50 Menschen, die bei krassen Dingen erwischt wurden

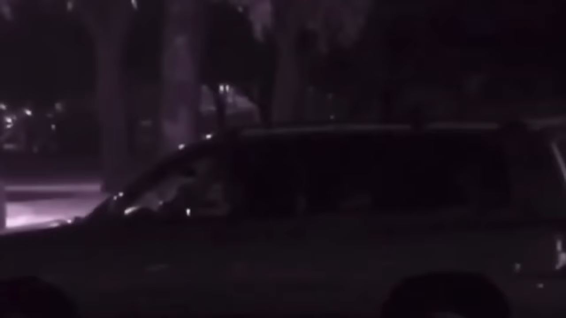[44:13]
Das TV-Team verfolgte den Familienvater und die Babysitterin bis zu einem Park, wo sie ihrer Zweisamkeit im Auto der Familie nachgingen.